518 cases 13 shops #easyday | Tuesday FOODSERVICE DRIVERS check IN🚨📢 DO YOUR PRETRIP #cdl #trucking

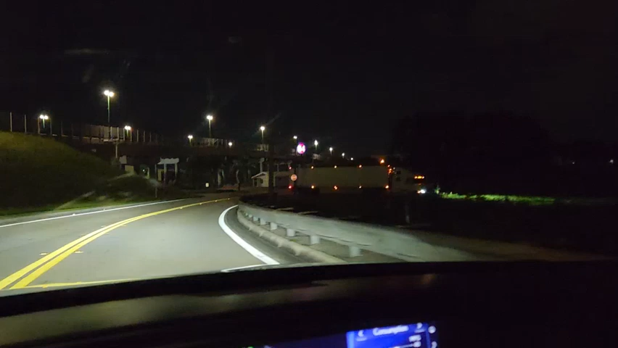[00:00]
yeah yeah it's tuesday hey tuesday food service driver check
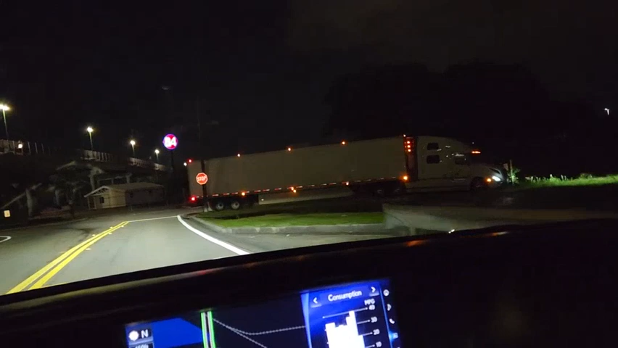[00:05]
in man what you guys are looking like today how the hell that truck driver park like that some guys are just like weird yo
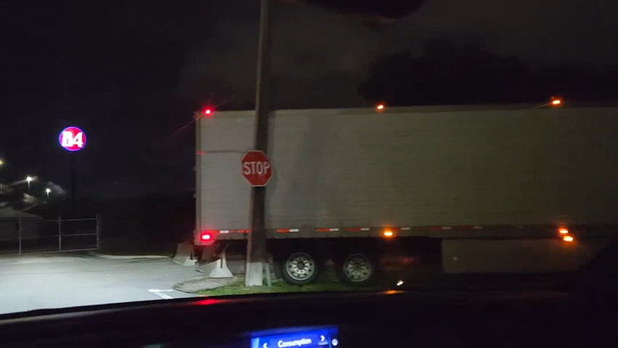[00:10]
anyways um it's tuesday what are you guys rolling out with today
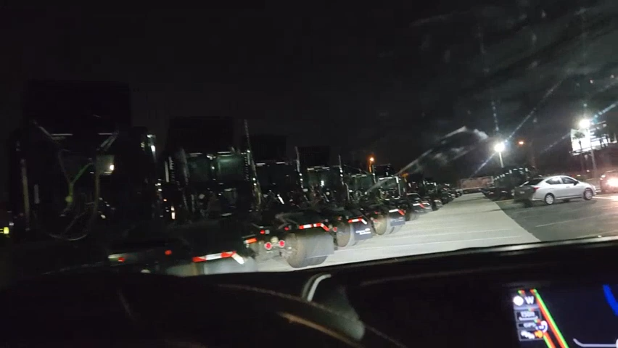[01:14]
tractor at where my tractor at see we got tractors over here guys and um they're not old
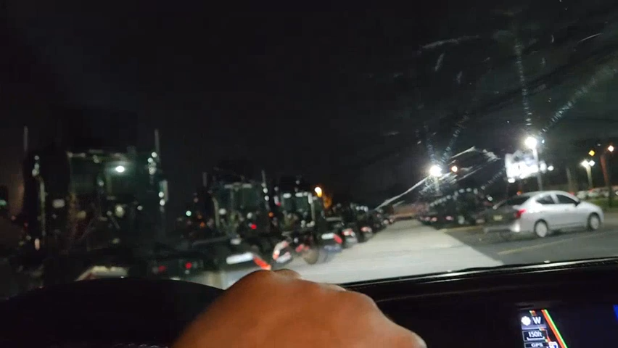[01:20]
they're in good shape you know what i mean
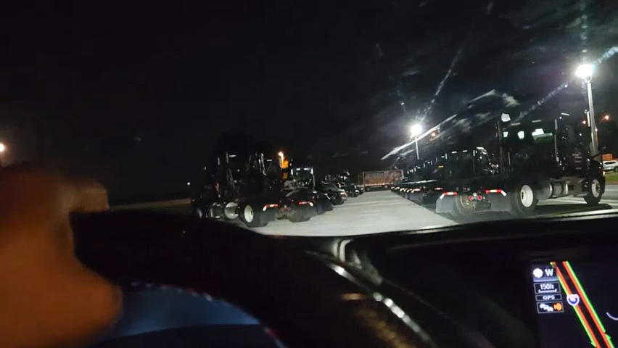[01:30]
where my tractor at it's probably all the way to the back not right there oh there it go